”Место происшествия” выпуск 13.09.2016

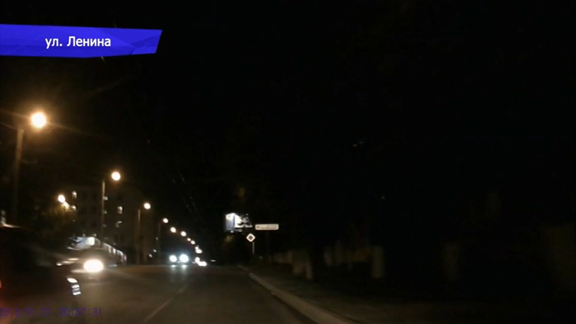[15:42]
На улице Ленина пешеход, и едва не попал под колеса машины с камерой. На съемке видно, молодой человек не осмотрелся, решил по-быстрому перейти улицу. Частью аварии не произошло, водитель машины с камерой вовремя среагировал.